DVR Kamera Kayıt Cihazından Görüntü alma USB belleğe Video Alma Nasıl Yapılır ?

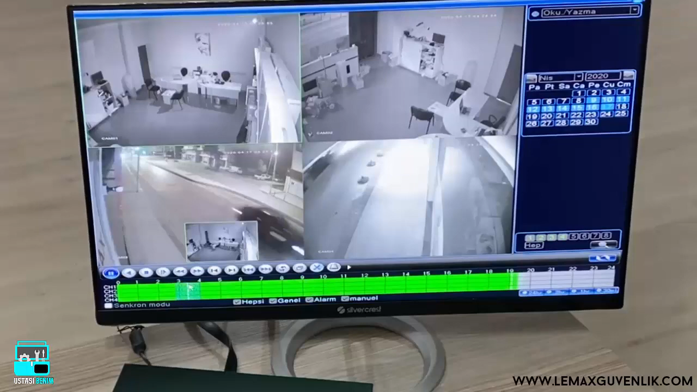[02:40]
Evet saat 3'müş. Yani burada tek tek oynatılıyor. Kanal 1, kanal 2, kanal 3, kanal 4 diye. Siz buradan seçip kayıt oynatabilirsiniz. İşte bu cam 3 mesela. Ben cam 3'ü seçtiğim zaman da. İşte saat 11'e vesaire geliyor.